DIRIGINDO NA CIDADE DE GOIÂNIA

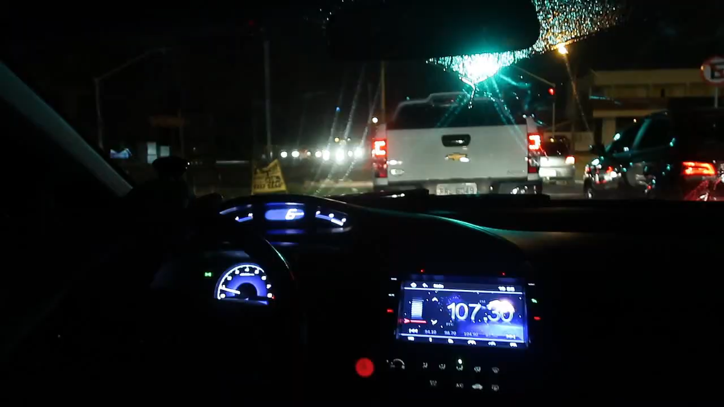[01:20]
sinal verde vambora comenta aí gente vocês têm carteira vocês têm habilitação só em ter um carrinho já tem ou gosta mais de moto eu mesmo não gosto de moto de jeito nenhum moto pra mim eu claro que eu olho no trânsito não desrespeito ninguém mas moto é um perigo você bateu machucou não tem um não tem um jeito de se proteger com a
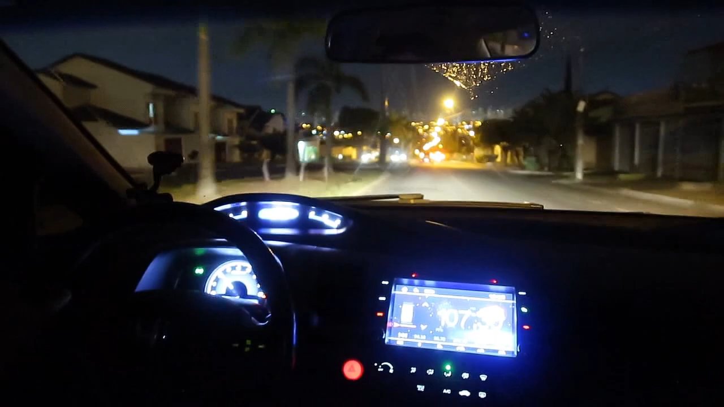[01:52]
moto é um perigo total olha muito antes da seta eu sempre verifico bem ó sempre pensar antes movimentar fazer nada de última hora perigoso atropelar o motoqueiro pegar uma outra que tá ultrapassando você passa um buraquinho quando passa alguma coisa
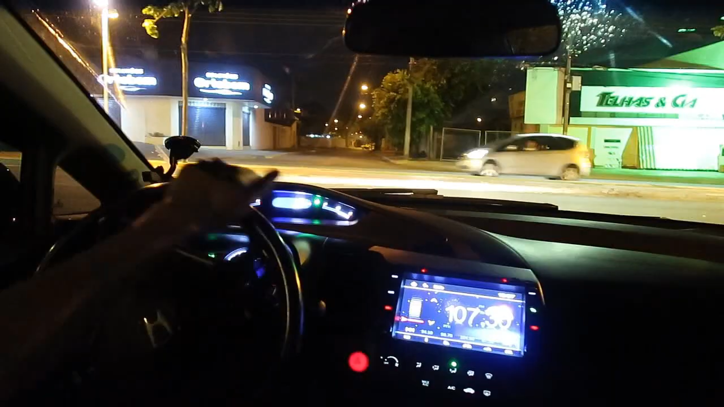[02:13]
é gente tem 63 essa aqui ó
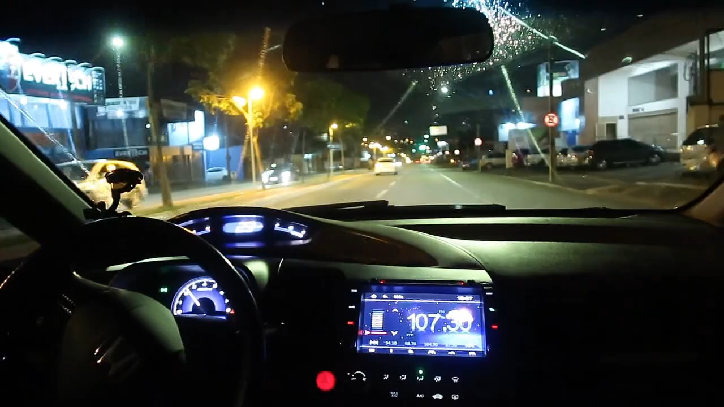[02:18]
a famosa tem 63 em goiânia
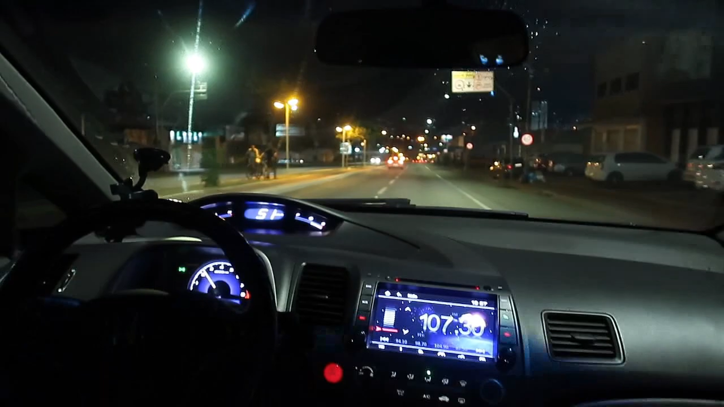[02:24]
gente quando eu paro no sinaleiro sempre olha para um lado ou para outro para não ter perigo de ser roubado
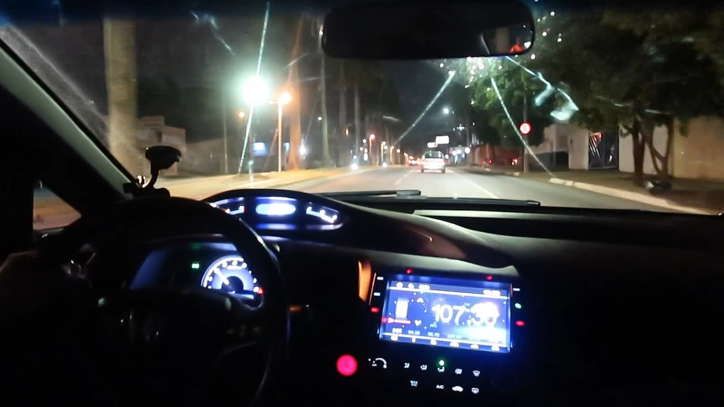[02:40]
um grande fator que eu gosto nesse carro nesse fundo cívico são as marchas se eu quiser andar até de terceira na cidade eu consigo claro que o rpm aumenta
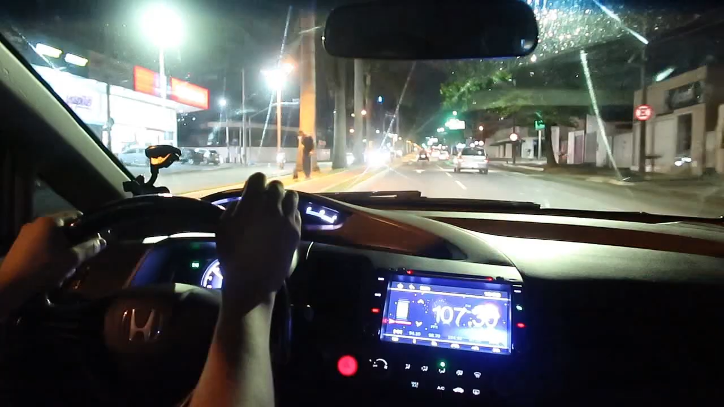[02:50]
muito dependendo da velocidade você estiver mas se você estiver na velocidade tranquila 60 por hora que a velocidade das vias aqui em maior tem um doido tá correndo igual
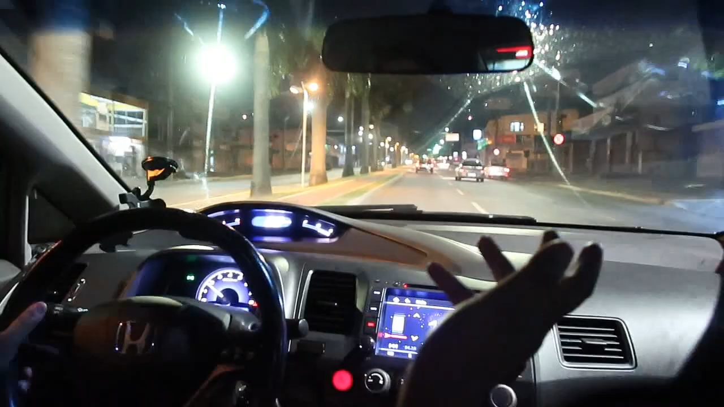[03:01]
um louco não sei pra quem não nem só 60 por hora e ó correndo igual um louco parecendo que vai acabar o mundo lá ultrapassar sem ser até também sempre tem os loucos sempre tem um pouco grande goiânia essa aqui minha grande goiânia o povo vai comentar que tem muita mulher bonita que tem gente não vou mentir a capital do perqui capital da manhã bonita
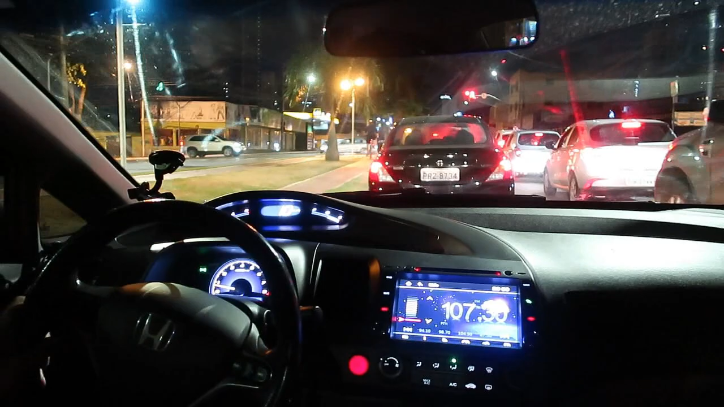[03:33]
minha esposa é linda uma coisa que eu tenho reclamado a cidade eles apenas tampa os buracos com pichas não faz um modelamento em brasília é diferente ó lá eles cortam um quadrado em volta do buraco recapem um buraco e deixam liso não aqui em
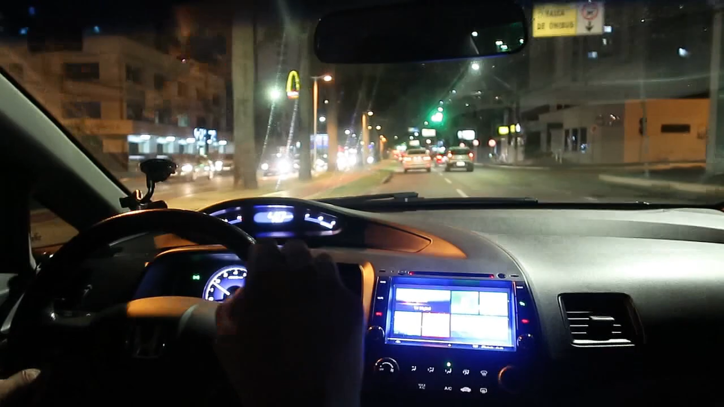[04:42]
compactar compactar o bicho aqui nessa passa o caminhão para frente para trás se ficar bom alto ficou se ficar baixo ficou não tá nem aí para nada eu sou a favor de uma mudança além de acabar com o carro dá mais manutenção é horrível e o
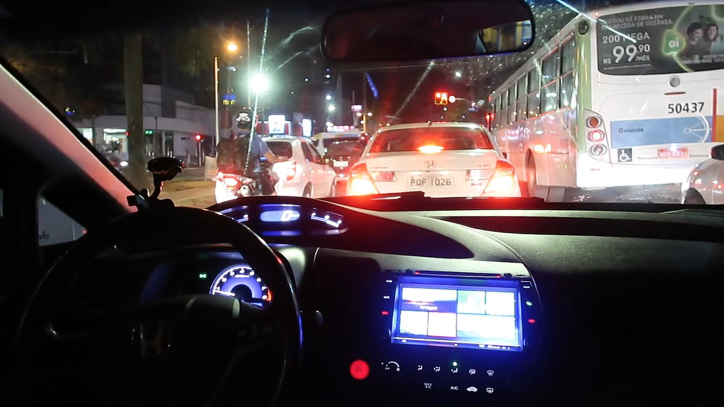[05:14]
trânsito na cidade vocês é complicado é fácil porque na minha cidade é complicado, esse trânsito chegou ao horário de pique, ainda tá bom graças a Deus esse horário, costuma ser muito pior eu dou espaço para os motoqueiros, os caras estão trabalhando,
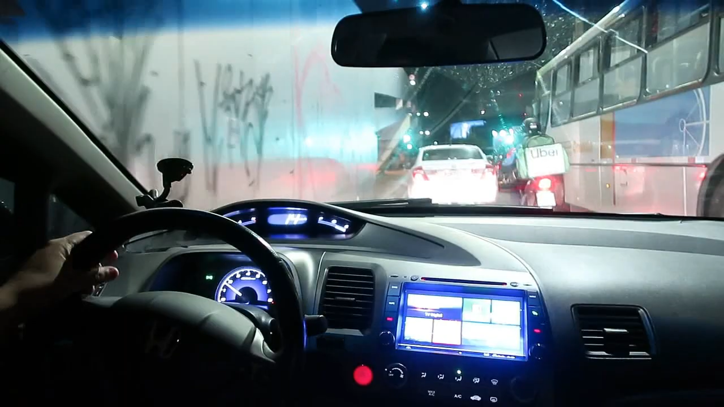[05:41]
bem perigoso mas é bom dar um espacinho sempre pra eles